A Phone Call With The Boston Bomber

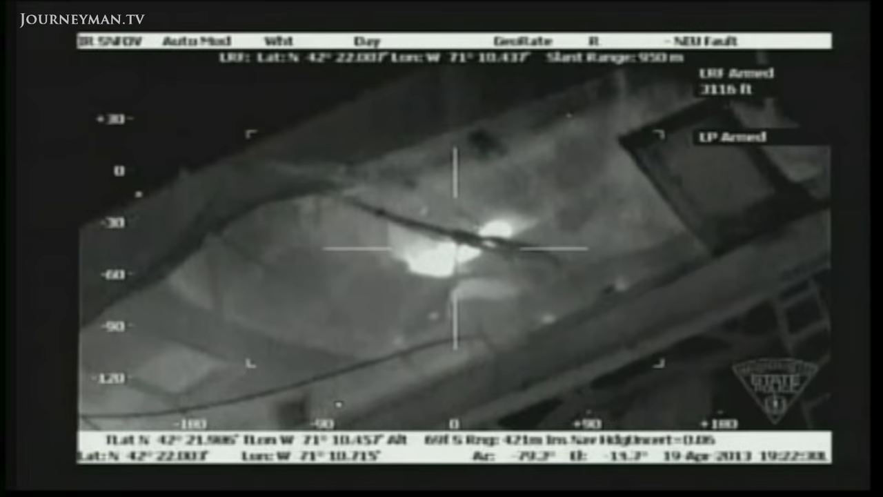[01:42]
Jahar Zanaev was found in a boat, wounded but alive.